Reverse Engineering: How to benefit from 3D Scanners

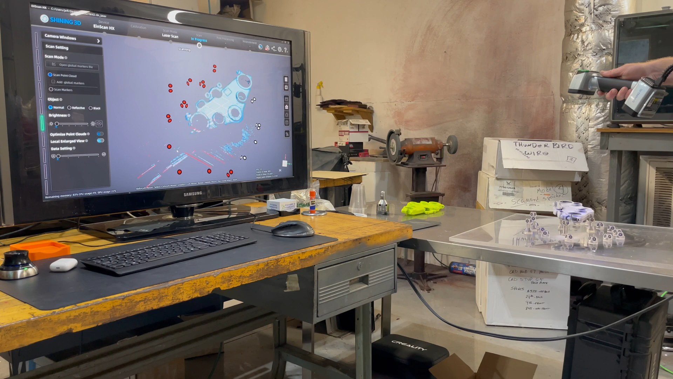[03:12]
then it can cut down a 30 minute scan down to a 15 minute scan.
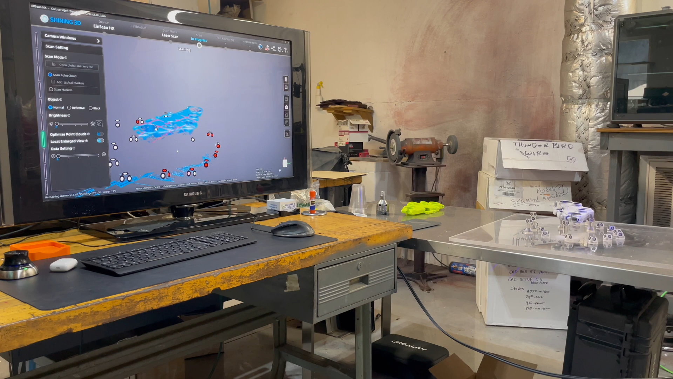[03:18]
Now Blue Laser is also very different from Structured Light because Blue Laser requires these scanning markers.
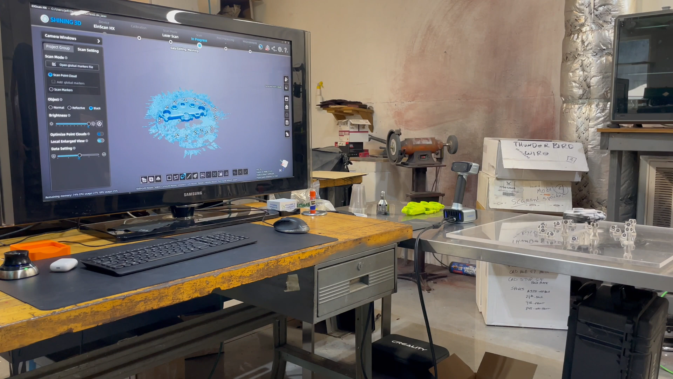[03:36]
we could just delete the data that it captured around it and reduce our post processing time. Notice here I just rotated around.